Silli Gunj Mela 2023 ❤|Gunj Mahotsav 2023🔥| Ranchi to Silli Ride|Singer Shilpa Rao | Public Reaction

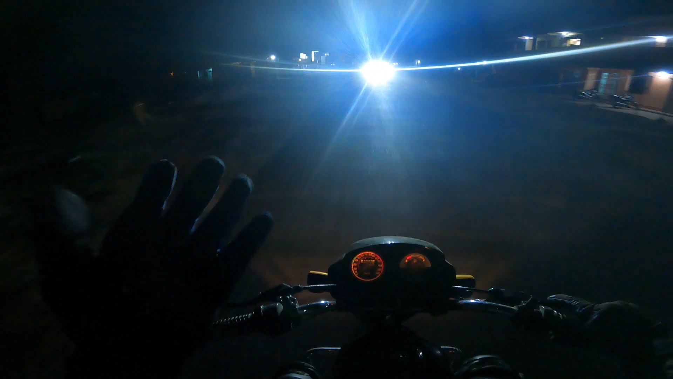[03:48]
तो इसीलिए उसको दे दिए उसको।
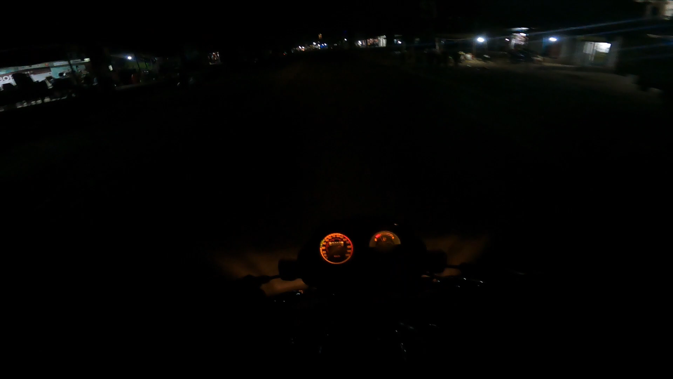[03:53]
तो गाइस, अभी समय का कुछ अता पता नहीं है, लेकिन हम लोग इतना पता है कि गुंदली पोखर पहुंच चुके हैं। ओ आगे लाइट तो भयानक है,
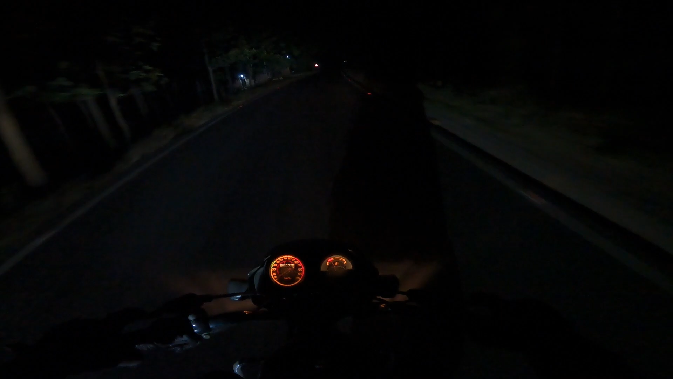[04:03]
अभी दिख रहा होगा लाइट से थोड़ा थोड़ा। KTM से टक्कर ले रहे हैं अभी हम लोग, गजब बेइज्जती है।
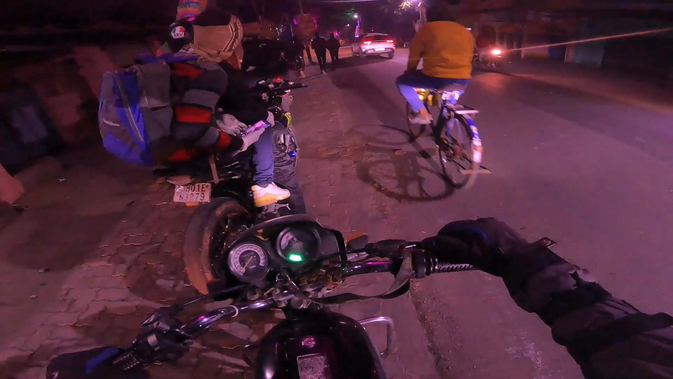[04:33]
अली सिल्ली पहुंच गए हैं, और सिल्ली पहुंचने के बाद हमें अपना जो CBR वाले दोस्त हैं हरीश भाई,